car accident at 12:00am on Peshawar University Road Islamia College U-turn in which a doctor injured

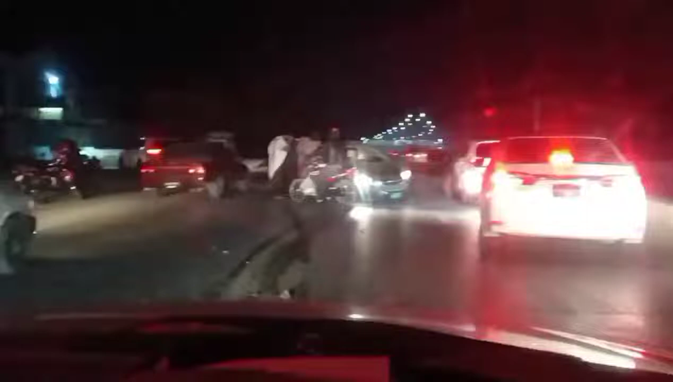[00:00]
دا سرکاری گاڑی دی او جی اور سپیڈ دی وجہ نا دا گاڑی ایکسیڈنٹ شو کس پکے دی مجھے تاسو کتے شے
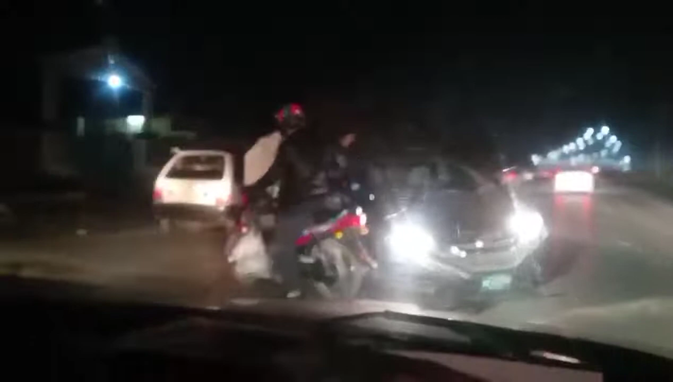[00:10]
1717 BE پشاور دا نمبر دی